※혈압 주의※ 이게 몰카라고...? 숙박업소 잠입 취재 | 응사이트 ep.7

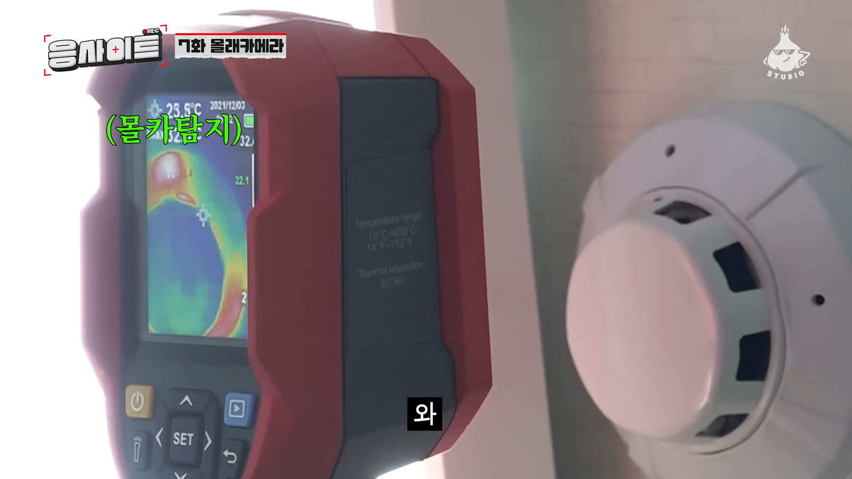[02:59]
작동하는 애는 열이 계속 날 겁니다 와 여기 있네 여기 여기 그러네 직접 한번 찾아보세요 앉으셔가지고 이렇게 얘는 살짝 이렇게 있네 있죠